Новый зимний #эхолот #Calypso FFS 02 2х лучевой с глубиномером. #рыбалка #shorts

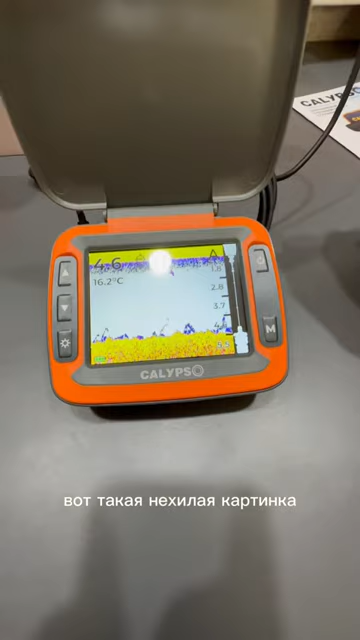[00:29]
On screen: water 16.2°C
нехилая картинка я вам скажу ребята получается разделение зума
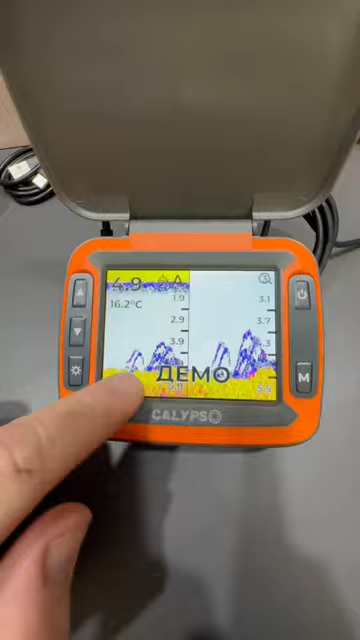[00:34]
On screen: water 16.2°C
два вида настроек основные и второстепенные